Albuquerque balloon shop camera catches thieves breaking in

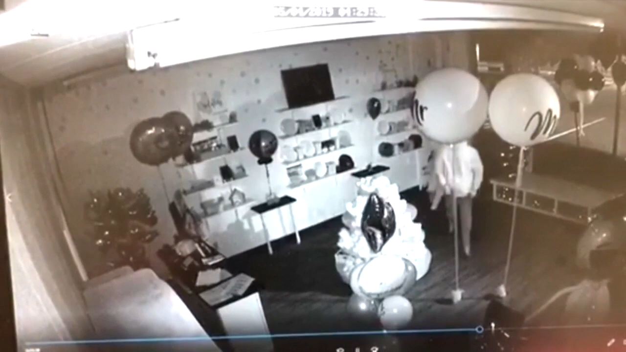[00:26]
Jennifer Olsen is the mastermind behind On The Rise on Eubank near Constitution in a strip mall. She says she's hurt to see this kind of thing happen to the place she loves.
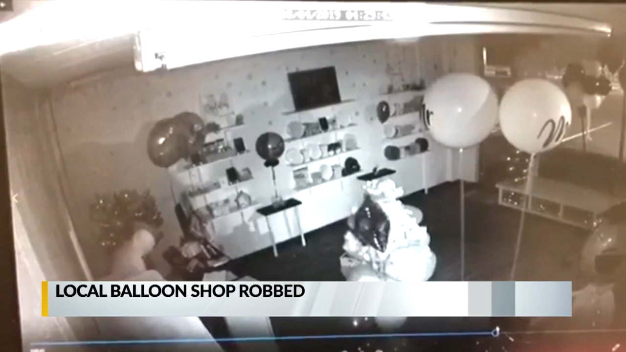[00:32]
Once the two people pried their way in, they went around the store. At one point, one of the thieves took a stuffed animal from the center's display.
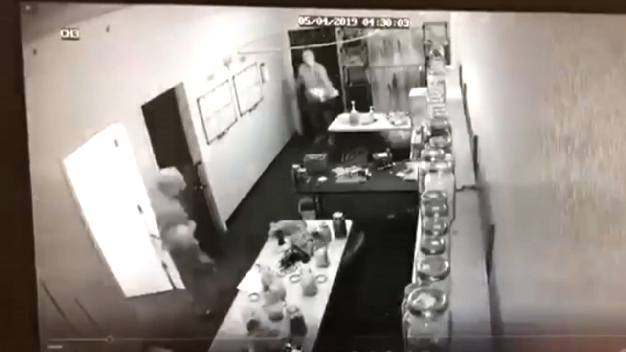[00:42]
The pair then continues to look around, taking electronics, money, and even something very sentimental that belonged to Olsen's father. One of them being a letter opener, which I know doesn't seem to be very important.